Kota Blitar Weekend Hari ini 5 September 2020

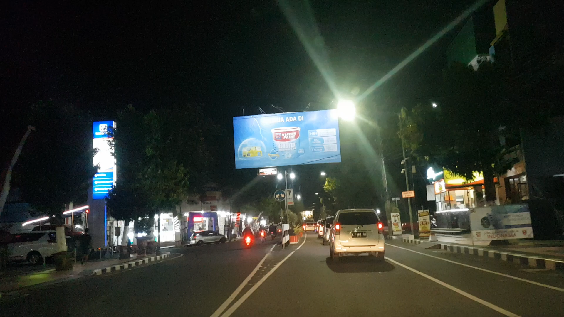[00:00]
Halo Lur, Blitar malam hari ini
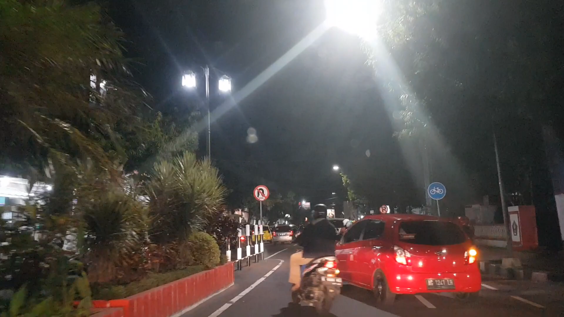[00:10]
tanggal 5 September Lur, malam minggu weekend,
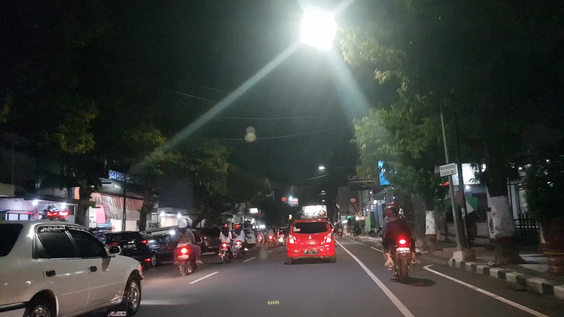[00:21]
rawame Lur, peh wes new normal tenan iki, wes normal sak ndure new normal iki delon sing pada metu wes
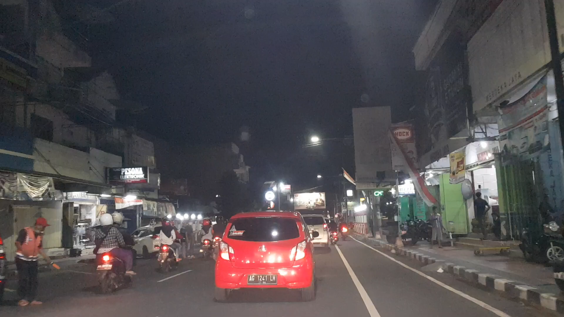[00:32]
biasa maning mayan. Tapi taman pecutnya belum nyala Lur. Cuman sing di dalam alun-alun wis full.
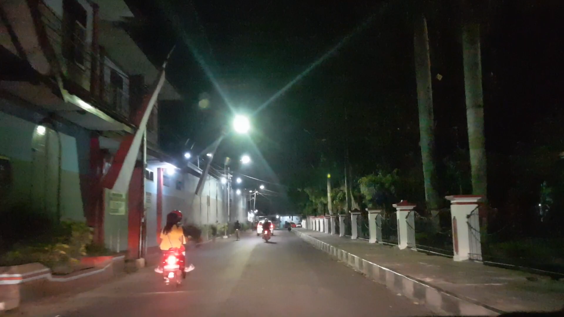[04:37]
Ini lewat penjara, ini LP. Lewat jalannya LP. Sini kan yang jualan kaki limanya, jual sepatu atau soto itu udah digusur ya, yang di sini nggak boleh pindah yang jalan ke utara itu.
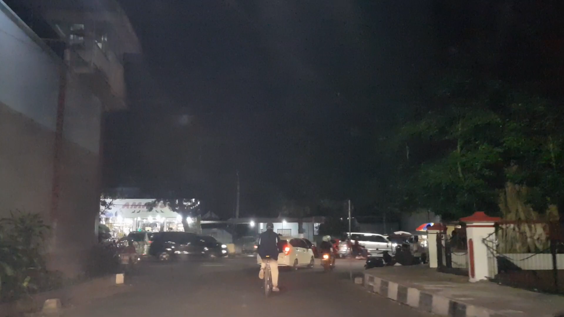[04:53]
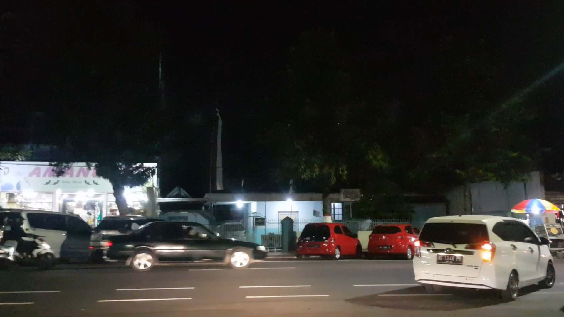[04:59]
Ini Lur, taman pecute Lur wes buka juga Lur, tapi yang buka cuman
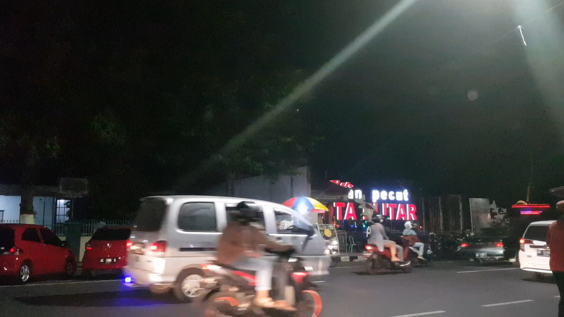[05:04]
parkirannya aja sama apa nih wi, sama orang nongkrong, jadi air mancurnya belum nyala lur.
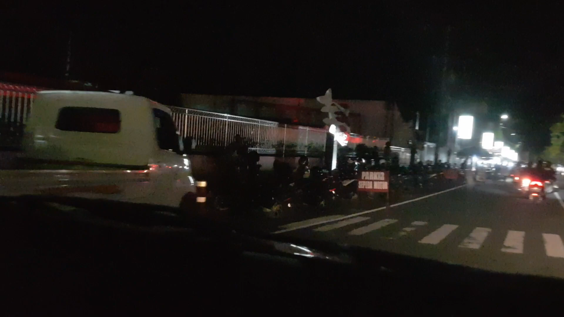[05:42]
Loh, ini kan kalau normal kan sini banyak orang terus air mancurnya itu nyala,
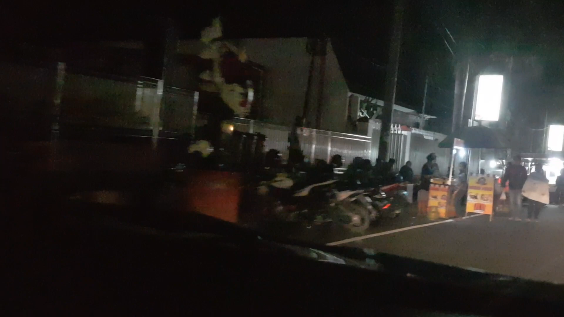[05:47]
ada lagunya. Ini kan enggak ada lagunya.
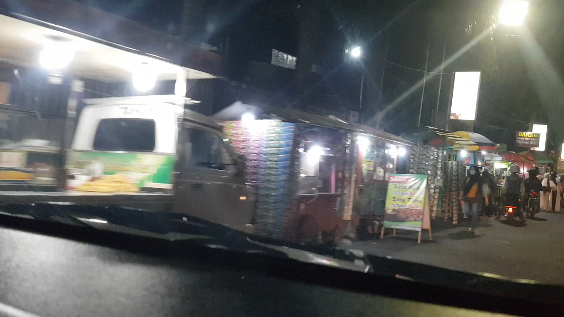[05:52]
Ini cuma orang jalan kaki aja cari cemilan, cari bakso, cari kikil, cari ya lah.